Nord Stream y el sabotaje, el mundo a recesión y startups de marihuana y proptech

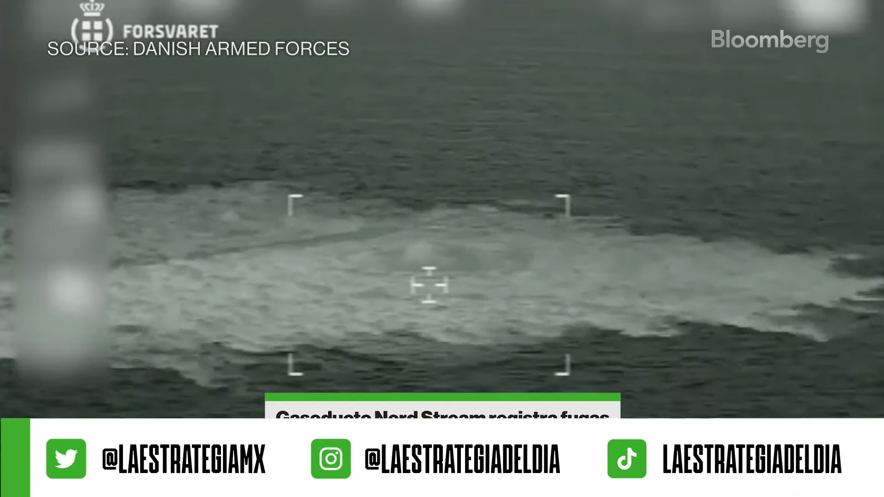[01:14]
Desde entonces estaba fuera de servicio. Pero ahora el daño con estas fugas mata cualquier esperanza de que Rusia reanude este flujo de gas y suministre a Europa, estando, tomen en cuenta ustedes, el invierno ya a la vuelta de la esquina.
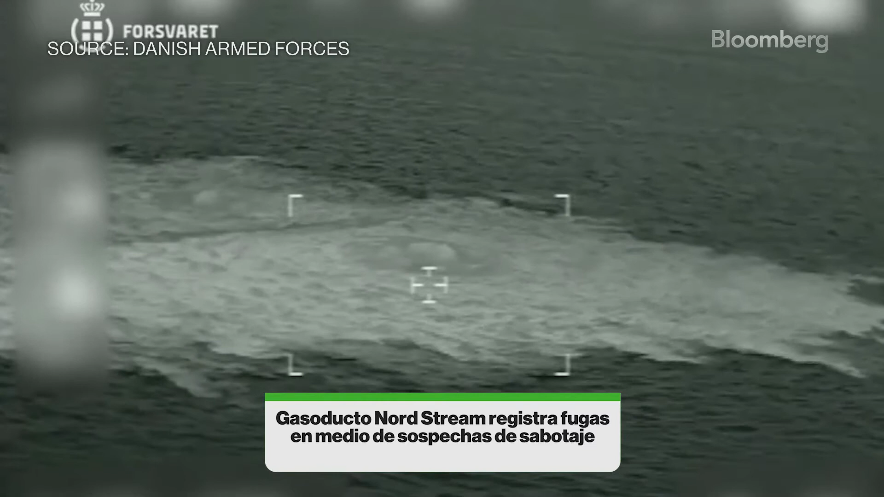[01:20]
Y esto implica un gran golpe para Europa, que está buscando llenar sus depósitos de almacenamiento de gas. Lo que pasó fue que se detectaron un par de fugas, tres, que aparecieron de manera simultánea en el Mar Báltico,
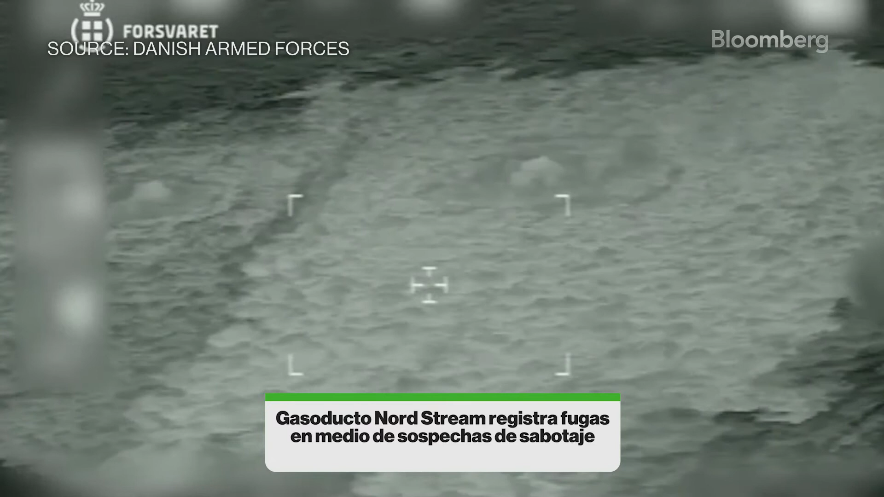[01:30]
un evento sin precedentes y que además suele ocurrir con muy poca frecuencia, según la Agencia Danesa de Energía. Esto llevó también a Dinamarca a anunciar mayores medidas de seguridad alrededor de sus activos energéticos.